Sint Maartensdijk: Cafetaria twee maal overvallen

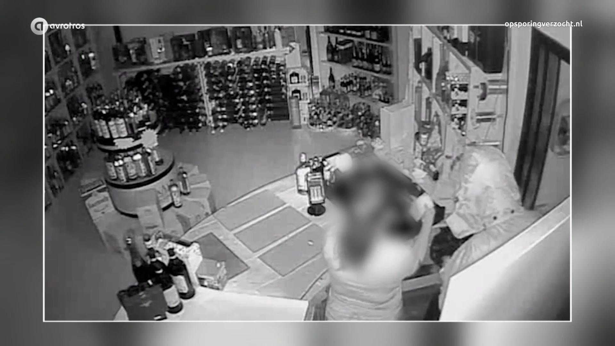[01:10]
En dan trekt de overvaller een sprintje naar buiten, Sint Maartensdijk weer in.